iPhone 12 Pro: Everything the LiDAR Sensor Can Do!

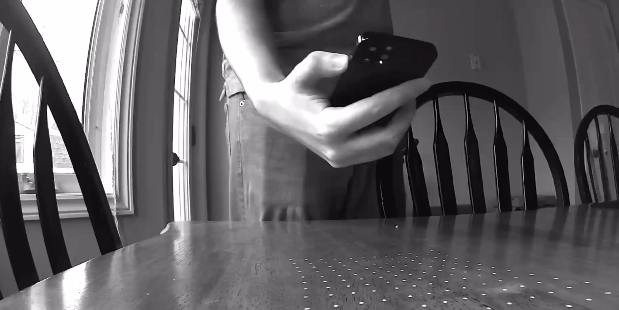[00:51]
When that light bounces off of an object and returns to the sensor the time it takes for the light to return to the sensor is recorded and accurate measurement data can be extrapolated.